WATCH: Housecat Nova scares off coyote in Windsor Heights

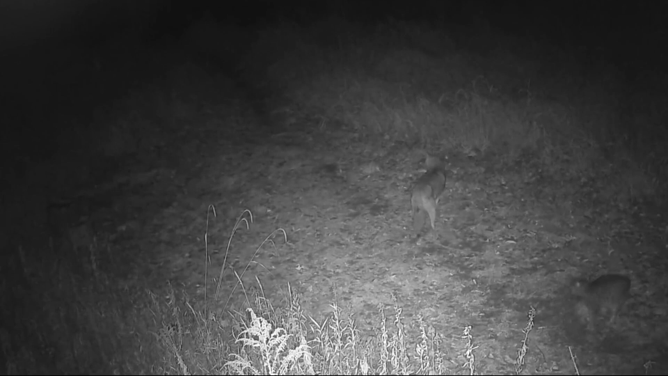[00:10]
You can see a coyote cautiously approaching his house cat in Windsor Heights. Whoa! The cat did not back down, charging the coyote and actually scaring it off.